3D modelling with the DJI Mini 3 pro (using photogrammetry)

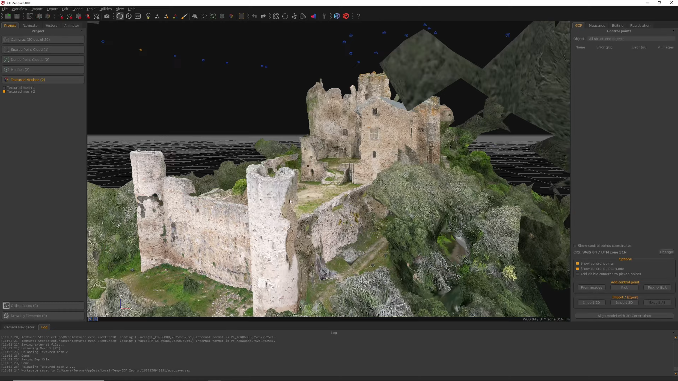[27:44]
Remember, once again, that we didn't use all the photos that we had. So this is a partial result. But as you can see, it looks pretty good overall. We do have a good idea of the layout of the place.
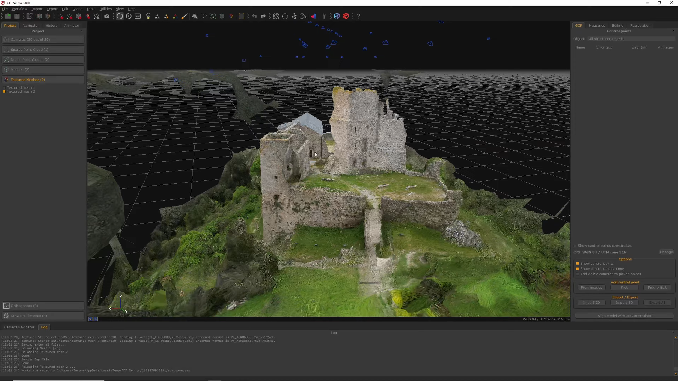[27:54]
We do have the texture of the walls, of the ground with the grass, where there is no grass.
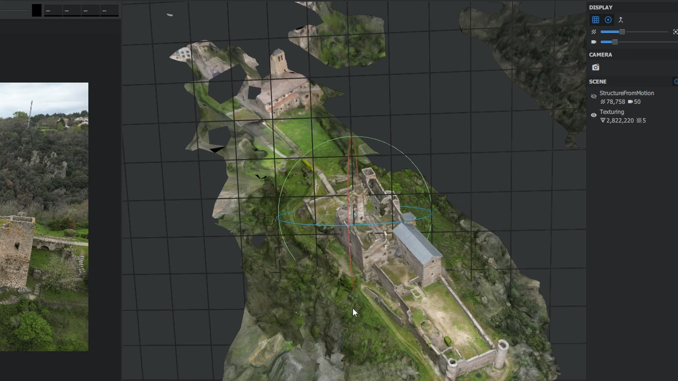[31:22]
we can have some other parts of the surroundings that have been modeled. See, we have a part of the valley right here.
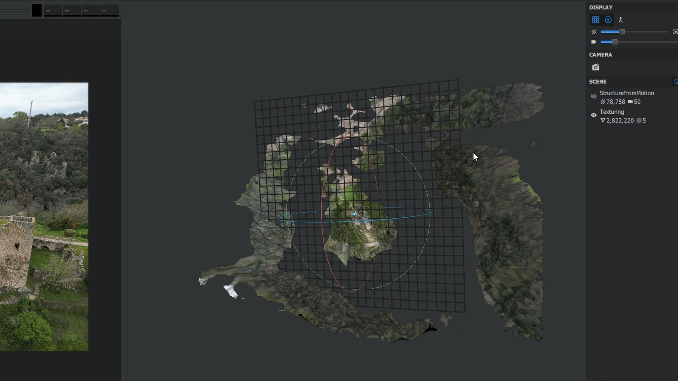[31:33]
Well, the bottom of the valley is not modeled, but the sides of the valley are modeled. And we have part of the church over there and some of the houses in the village.
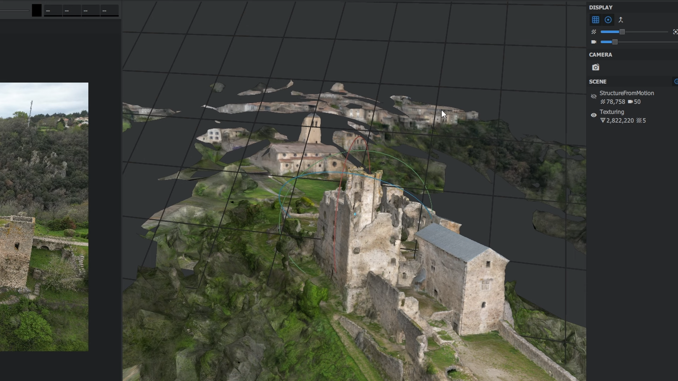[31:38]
So I would say the quality is relatively good, all things considered.
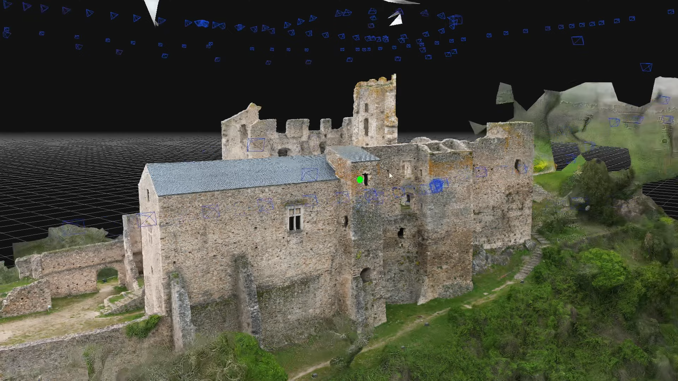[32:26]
This is the mesh that was generated using all 287 pictures plus some photo consistency optimization.
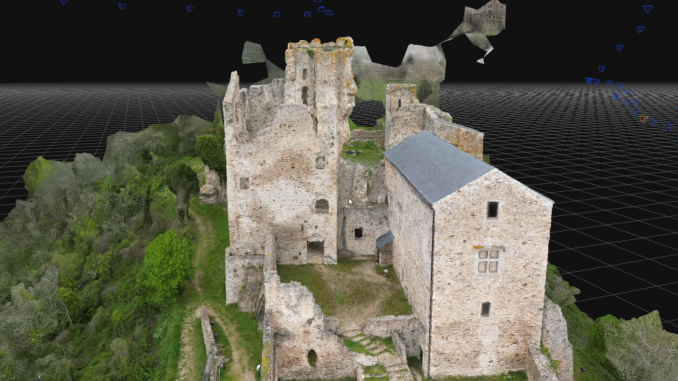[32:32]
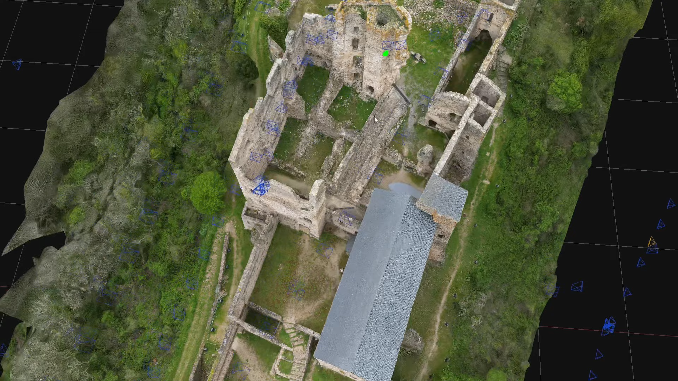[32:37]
And we're just quickly going to go to the different interesting parts of the mesh.
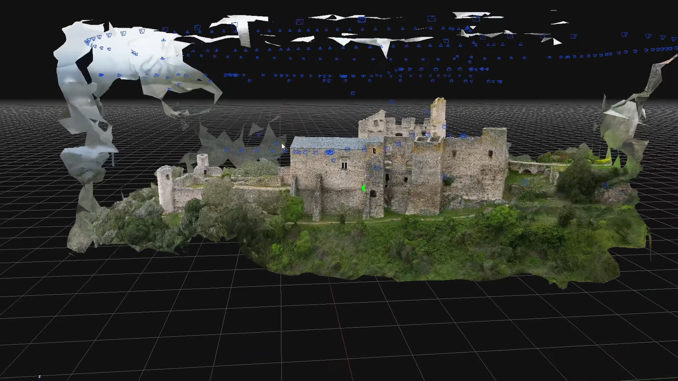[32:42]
So first of all, as you can see, the global mesh is relatively good.
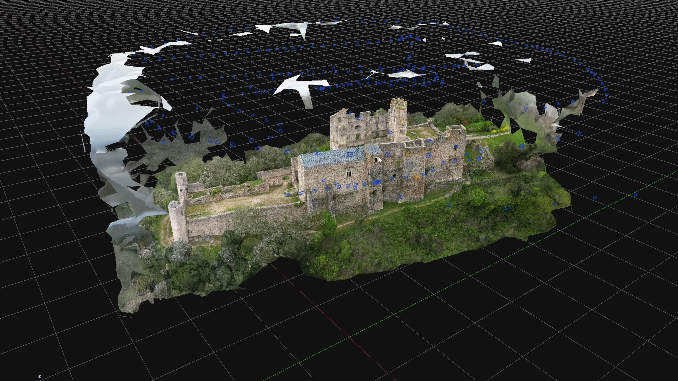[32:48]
I did cut it out using a bounding box so that we wouldn't get all the stuff around that we don't necessarily care for.
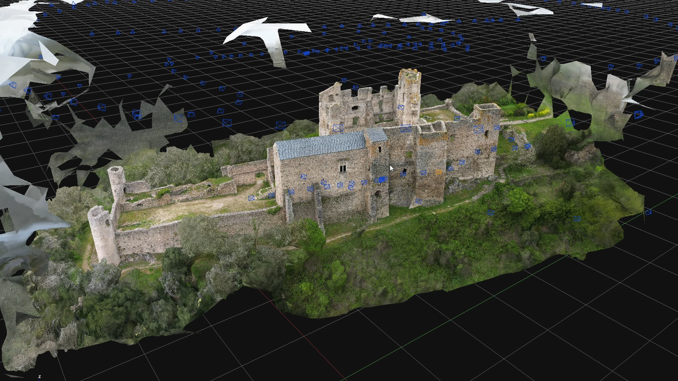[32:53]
And we didn't really optimize the captures for. You do see here some artifacts.
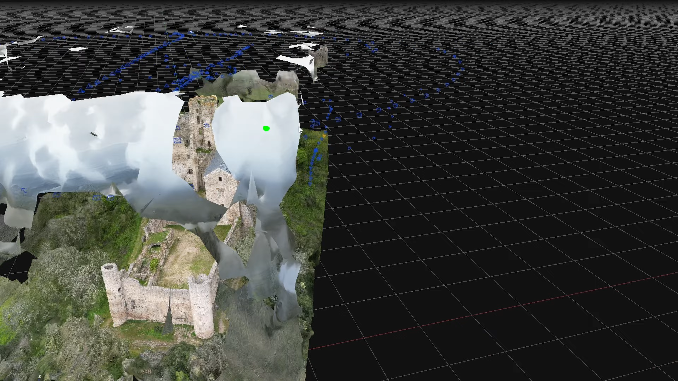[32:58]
So it picked up some of the clouds as actual geometry.
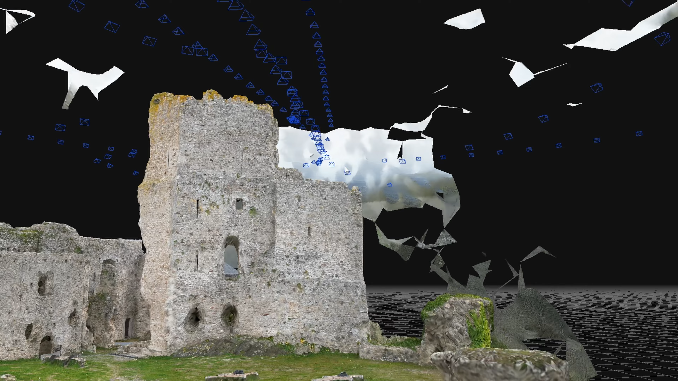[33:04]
It's not so much of a big deal. It's very easy to clean up in any 3D software, 3D manipulation software.
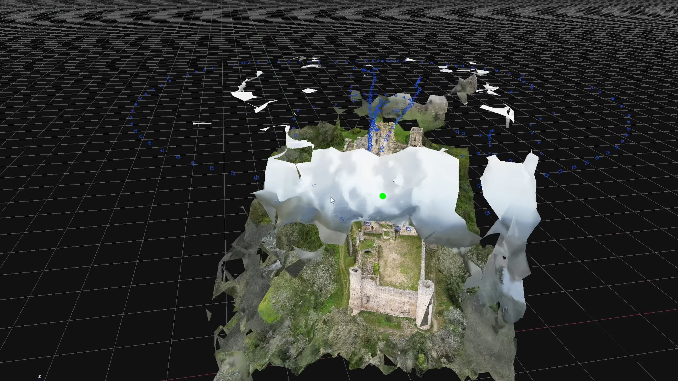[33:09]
This is what I did, for example, for the intro using Blender.
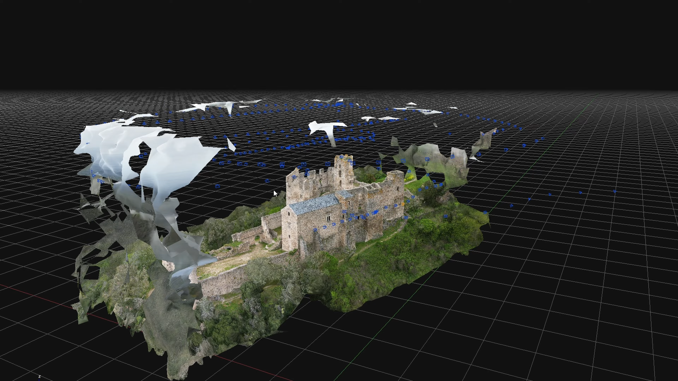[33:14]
I just removed these little ugly patches because they're obviously not part of the model that we are interested in.
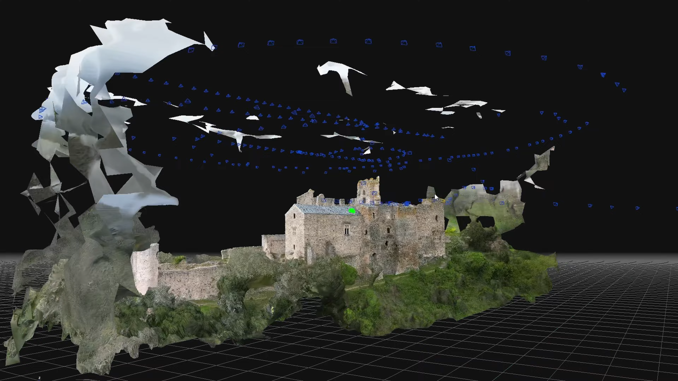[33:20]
But it's globally a very good model, I would say.
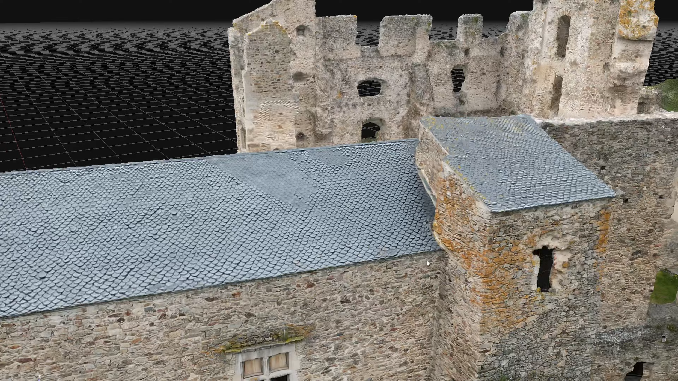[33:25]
So you can zoom in and get really close and personal to
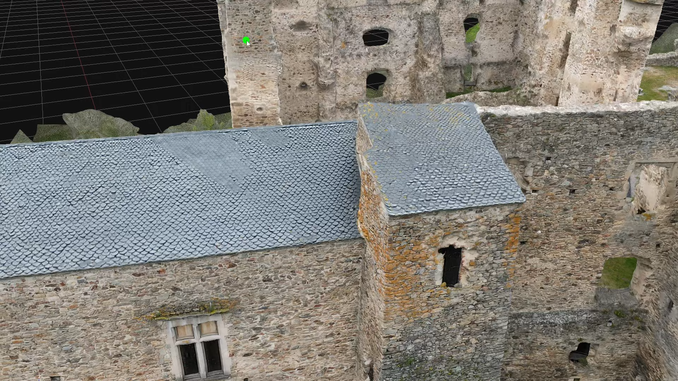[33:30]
parts even like inside of the castle where,